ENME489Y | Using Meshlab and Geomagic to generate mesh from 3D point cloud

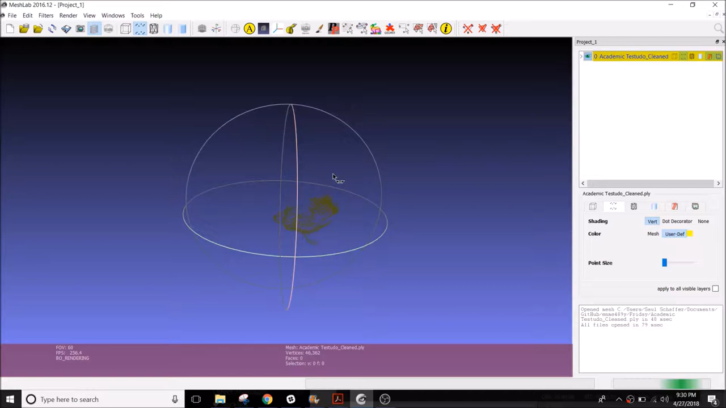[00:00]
So here is the imported PLY format exported from MATLAB. We're going in, we're just deleting some extraneous points. You notice that we made all the points significantly bigger, so it'd be easier to see.
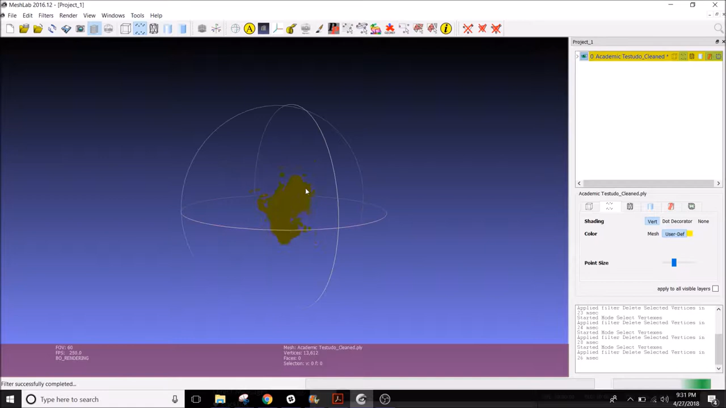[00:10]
Now that they were too big, we made them a little bit smaller. So we can go ahead and just delete all the the ones that aren't really connected to the main density of the point cloud.
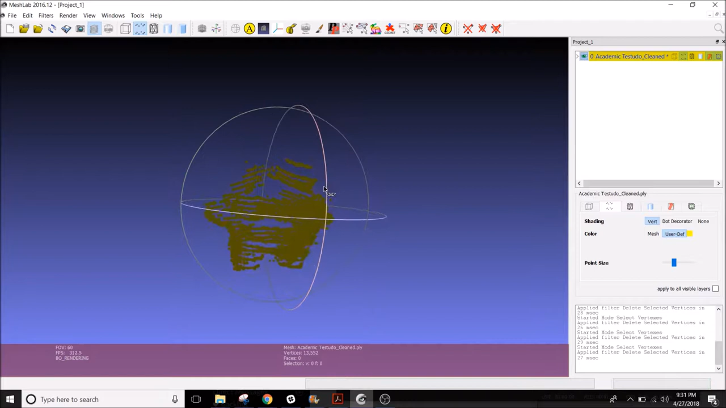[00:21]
You see here that we have the kind of we have the head, we have the body, two arms on the side, and then the back is a little sparse.
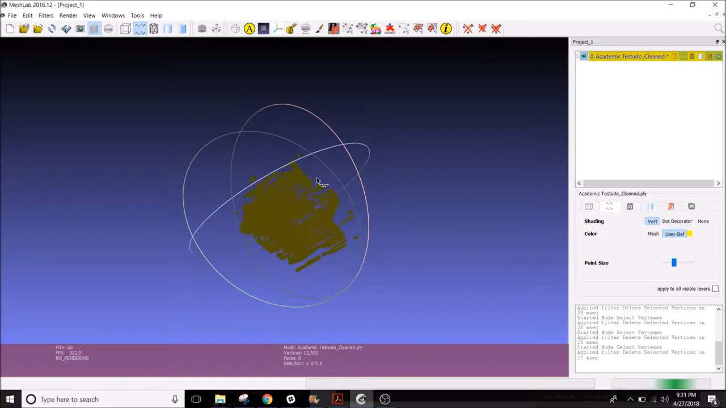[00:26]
We have still some points we want to get rid of, so we're rotating around in order to do so.
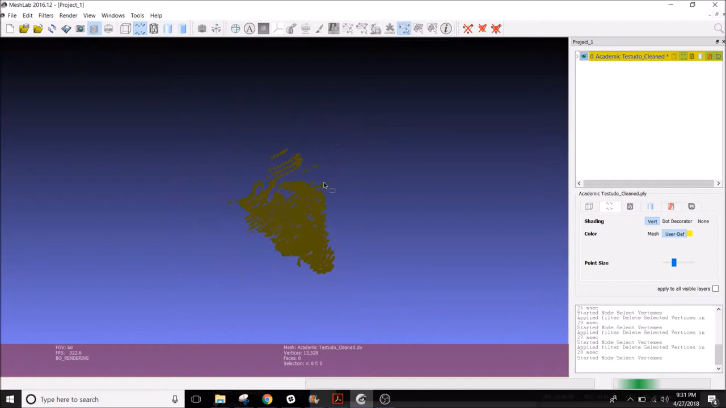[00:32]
We do that because we don't want to trick, we don't want the mesh generation tool to see any of these points and then try to, as a result, try to generate them incorrectly.
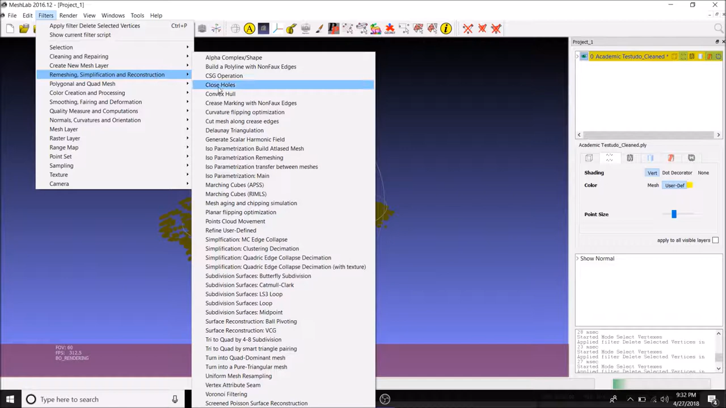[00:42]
So now we're going here and we're we're trying to tell the mesh to find normal,
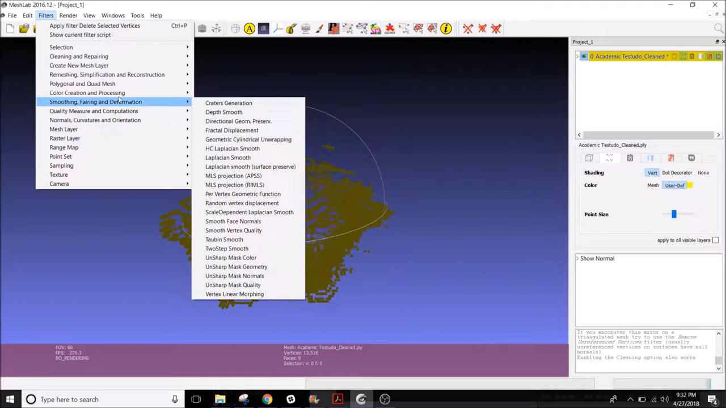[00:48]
to find the normals, and so that way, or to tell the the software to find normals, and so that way,
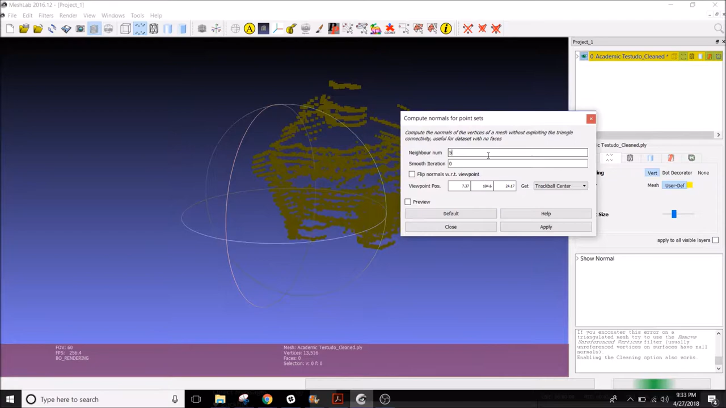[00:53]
when the mesh is generated, it'll it'll know what direction to face.
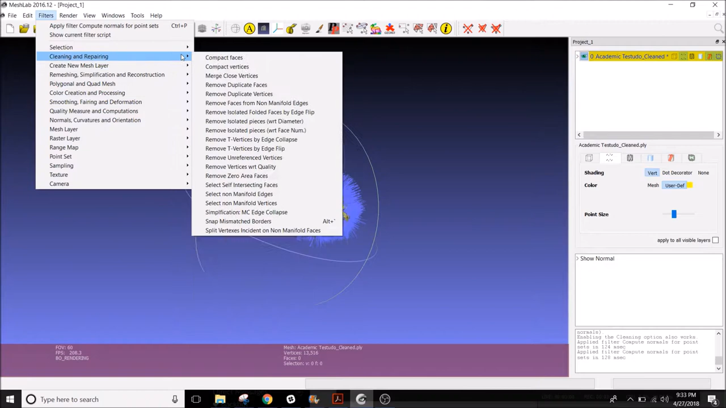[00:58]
So we use the trackpad, the trackball, in order to identify where those normals will be, kind of like space it away from the center,